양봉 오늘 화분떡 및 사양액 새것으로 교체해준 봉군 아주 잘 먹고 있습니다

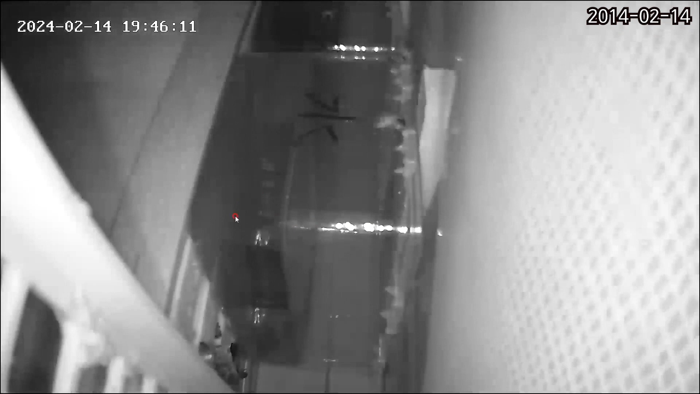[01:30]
이 손으로 스마트폰을 이렇게 스크롤을 하면은 내 마음대로 돌아가여서 전후, 좌우, 상하, 좌우 360도
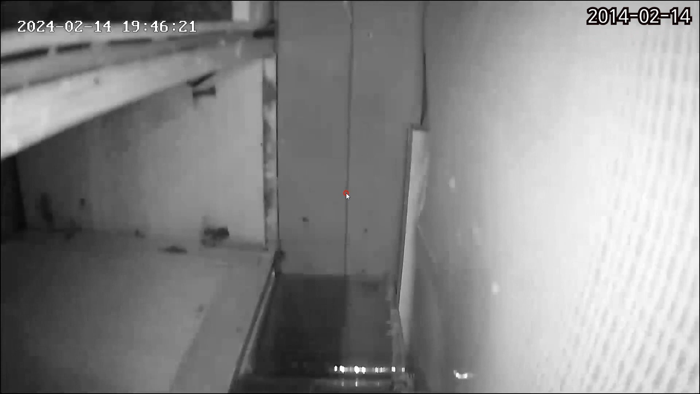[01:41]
뱅글뱅글 돌지는 않지만 거의 360도를 돌아가요. 어참 중국 사람들 어떻게 이런 기술을 개발했는지 저는 IP 카메라가 많아요. 여러 개 있고 제 1양봉장, 제 2양봉장, 제 2양봉장에는 카메라가 5대 있다고요. 그런데 아주 비싼 IP 카메라가 비싼 건 지금도 굉장히 비쌉니다. 그리고 저는 초창기 때 했으니까 상당히 비싸게 줬죠. 그렇게 빈 IP 카메라도 270도밖에 안 돌아가요.
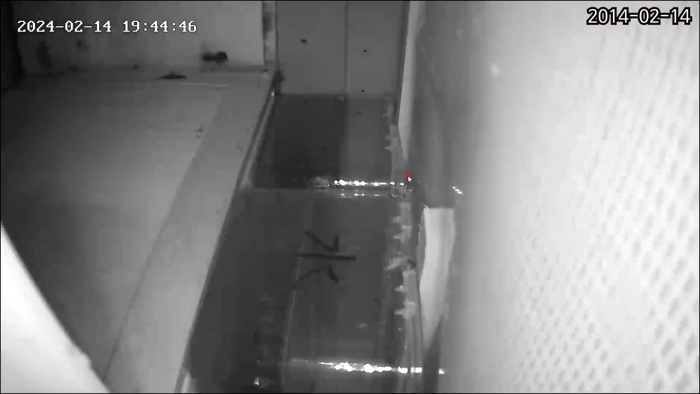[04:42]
그래서 막대기를 이렇게 넣어줬어요. 그랬더니 아주 잘 먹습니다. 그래서 저한테 벌이 절대로 빠져 죽지 않는 사양기와 높이가 높은 스마트 가상을 제가 많이 팔았으니까 그동안에 구입하신 분들이 많을 거 아니에요. 구입하신 분들한테 이거 긴급하게 알려드린다고 내가 영상을 만들어 올렸고요. 오늘도 기회가 돼서 또 이게 알려드리는 겁니다. 저는 이제 이걸 화면을 이게 이제 IP 카메라가 이게 정말 완전히 캄캄한 밤에 나이스 비전으로 보는 거예요. 이 카메라에서 저기선을 발사해가지고 그러니까 흑백으로 보이잖아요.
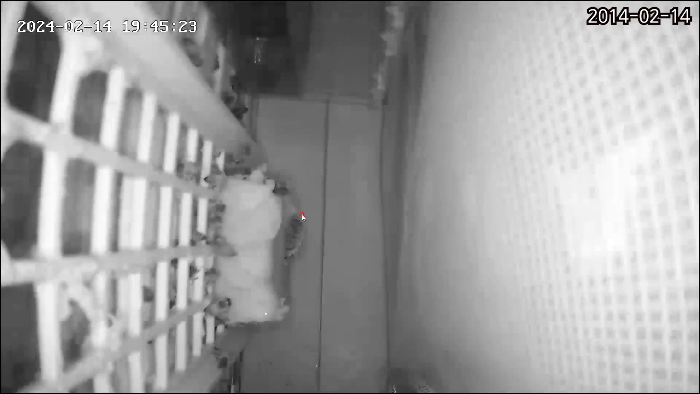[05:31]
이게 한 1m 이상 떨어져야 그런데 그리고 이제 이게 중요한 게 서울이나 부산에 가서도 이게 된다고요. 참 이게 아주 엄청나게 저가형이거든요. 제가 이거를 판매를 하려고 지금 수입은 했는데요. 수량을 많이 들어오지 못해가지고 이게 2만 9,900원에 내가 판매를 한다고 지난번에 공진을 했는데요. 지금 대량으로 들어오지를 못해.
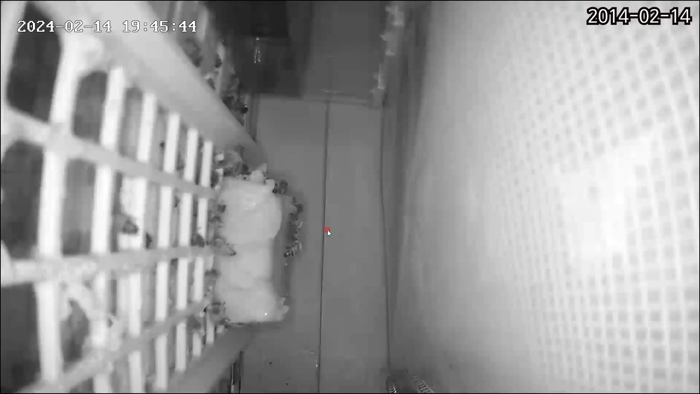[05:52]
이게 이제 아마 이거보다 더 이 다음 모델 더 좋은 거 300만 화소 이건 아마 300만 화소가 안 되는 것 같습니다. 화질도 이거보다 더 좋은 게 왔는데 그게 대량으로 안 오니까 판매를 하려면 좀 많이 쌓아 놓고 팔아야 될 거 아니에요. 어쨌든 관심 있는 분들은 카메라는 옵션이니까요. 아무래도 요즘 IP 카메라가 아무리 싸도 한 4, 5만 원 좋은 건 한 10만 원 이상 줘야 되잖아요. 그러니까 그렇게 좋은 거는 본인이 알아서 이렇게 사서 쓰시는 거고요.
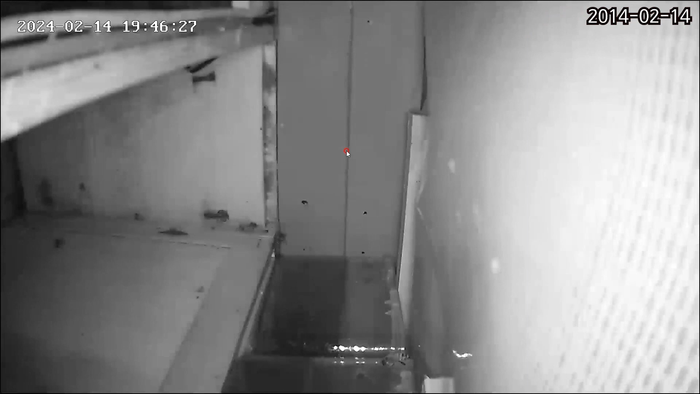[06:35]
내가 처음에는 아주 저가형 이렇게 움직이지도 않고 스마트폰으로 볼 수만 있는 거 그것도 지금 아이고 그거는 내가 이제 가상에다 달아서 판매를 하려고 몇십 개를 수입을 했는데 아이고 그거는 이제 버려야지 뭐 이렇게 회전도 되고 원거리도 되고 나이스비전도 돼야 되는데 이게 안 돼요. 그냥 볼 수만 있어요. 그래도 불을 켜야 되거든요. 그래서 LED 전구를 하나씩 살았다고요. 그러니 너무 불편해서 그거는 판매하기가 좀 곤란하고 지금 이 IP 카메라는 판매를 지금 내가 2만 9,900원씩 판매를 하면 이게 잘 팔릴 것 같은데요.
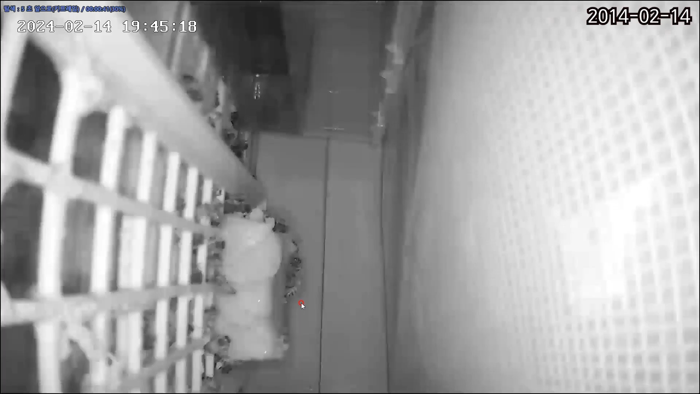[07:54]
이게 결정이 생겨서 오늘날 교체를 해줬단 말이에요. 그랬더니 화분 떡을 아주 무진장 잘 물어갑니다. 그냥 화분 떡을 진작에 이렇게 해줬어야 되는데 이거 화분 떡에 벌 달라붙은 거 보세요. 아주 그냥 진작에 이렇게 해줬어야 되는데 아이고 지금 밤이라고요. 이거 촬영한 시간은 19시지만 지금 10시 이 정도면 벌들이 잠잘 시간이라고요. 잔다고요. 벌이 내가 벌은 벌도 잠을 잔다고 내가 엊그제 올렸어요.
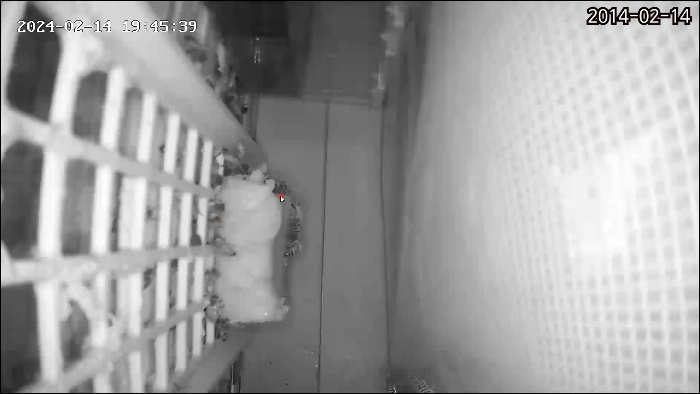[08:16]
이게 밤에 촬영을 지금은 이게 밤이 아니라고요. 7시니까 약간 어둑어둑 할 때고 지금 이 시간에는 이 활동이 몇 마리이나 왔다 갔다 하지만 대부분 잔다고요.